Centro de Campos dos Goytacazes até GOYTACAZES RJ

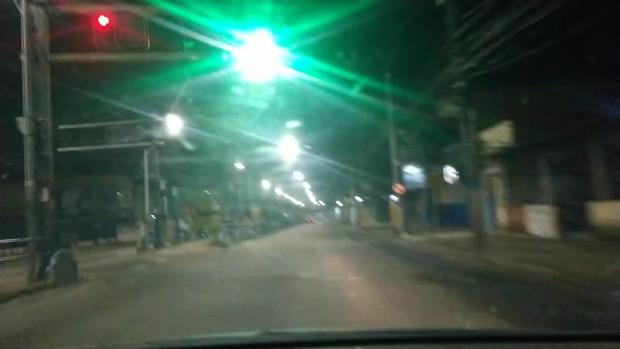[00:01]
Boa noite, bom dia. Eu tô aqui na 28 de março, sentido Goitacazes. Nós vamos dar um pulinho ali em Goitacazes, passar por Donana, Imperial, parando no Visconde. Só tem que tomar cuidado aqui com os buracos. Ali tem um buraco ali, ó.
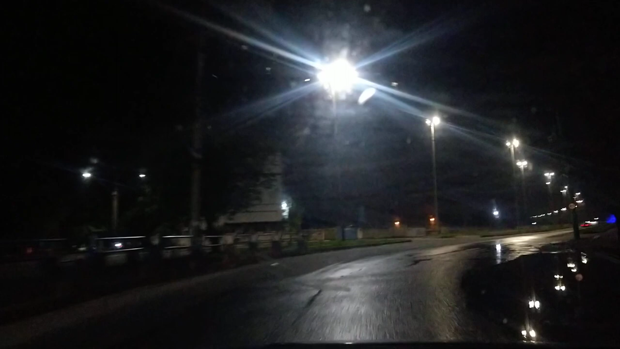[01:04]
Agora deu uma chuvadinha aqui, hoje está mais tranquilo o tempo. Agora a gente vai passar aqui pelo Imperial.
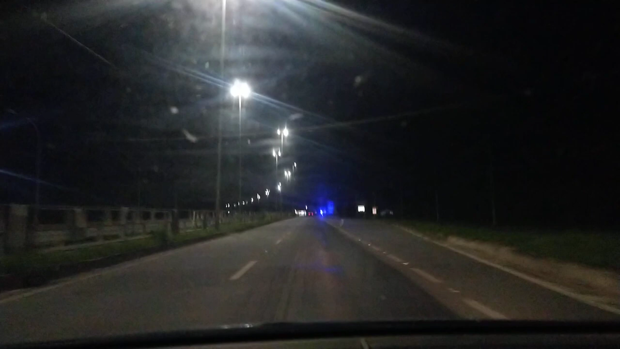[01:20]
Tomar bastante cuidado que agora aqui está a fiscalização.
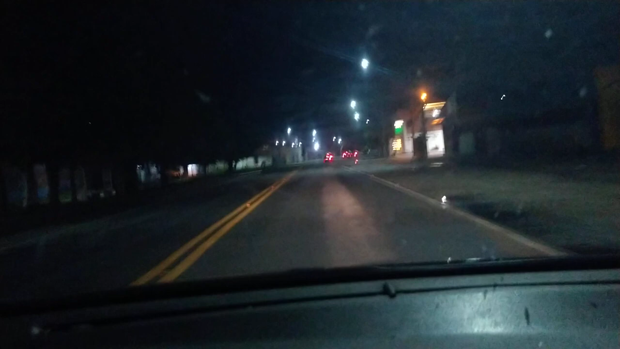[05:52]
Esse é o primeiro posto de Onana. E tem mais um posto aqui embaixo, eu acho que deve estar fechado, não sei. Esse suporte aqui, ele é muito ruimzinho. Eu achei que ele fosse bom, mas ele não tem estabilidade nenhuma.
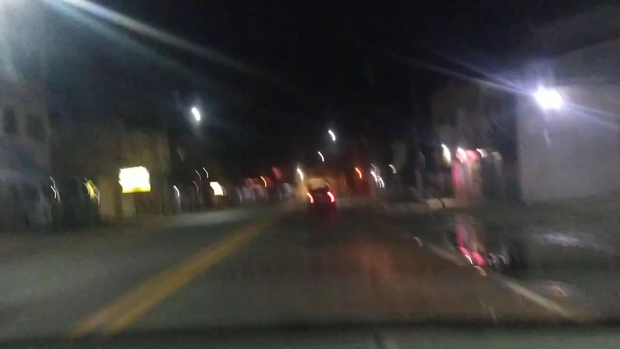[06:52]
Aqui é a curva de Onana, aí vem o Hospital São José.
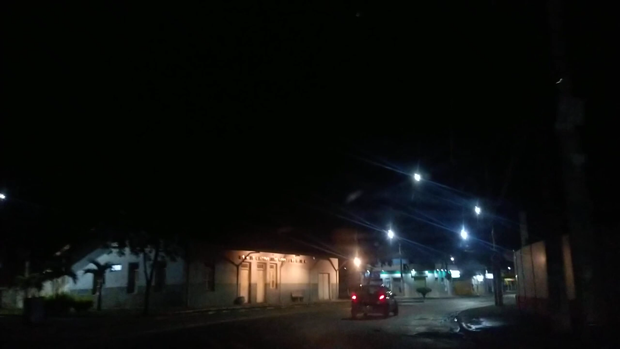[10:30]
Agora já tá tarde, né? cedo que tava no fuca aí. Agora é. Chegamos em Goitacas.
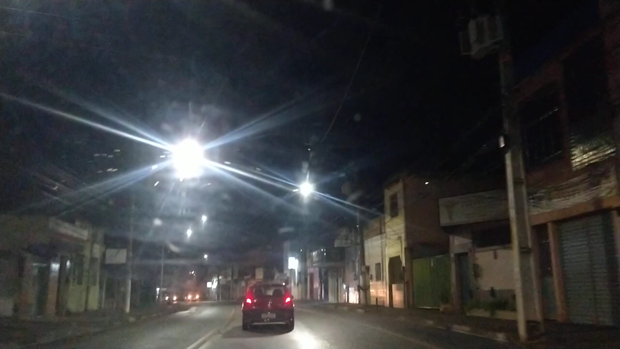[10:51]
Muito quebra-mola. Bastante quebra-mola.
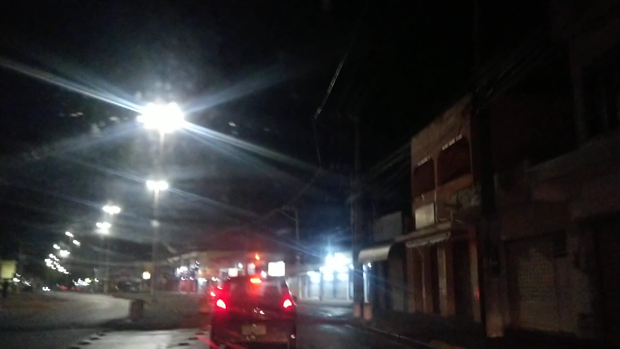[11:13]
Bastante loja. Isso aqui ficou uma movimentação que só Deus, o dia inteiro aqui.